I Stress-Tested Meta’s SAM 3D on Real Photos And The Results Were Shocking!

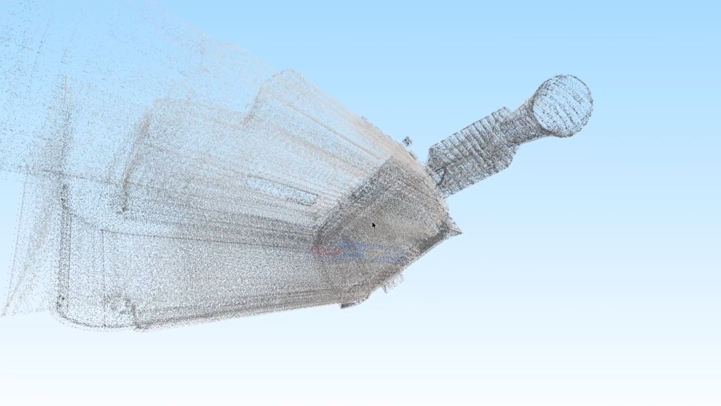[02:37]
That point cloud can then be transformed into a solid mesh.